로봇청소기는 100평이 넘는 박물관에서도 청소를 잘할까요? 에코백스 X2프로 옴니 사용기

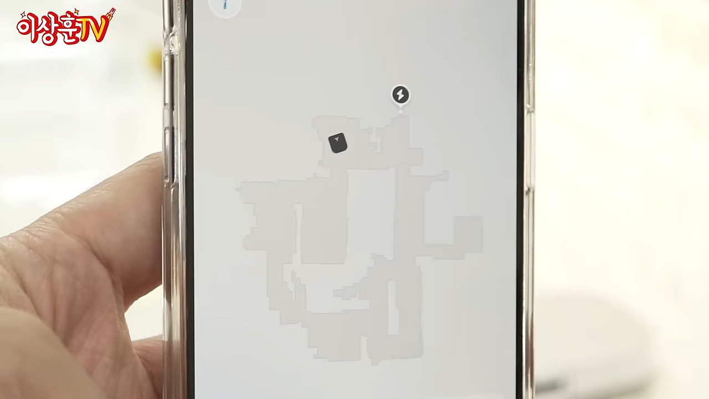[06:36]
이 친구가 작동을 하기 시작합니다 지금 뭐 맵핑을 굉장히 꼼꼼하게 하고 있습니다